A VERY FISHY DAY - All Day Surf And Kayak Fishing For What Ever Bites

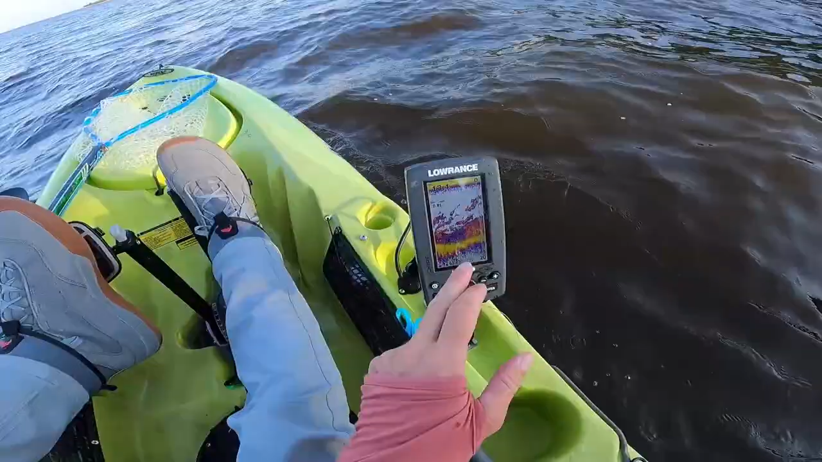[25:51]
Oh my gosh, look at all those snook right there. And they're sitting much deeper than I would think they would be sitting this time of year,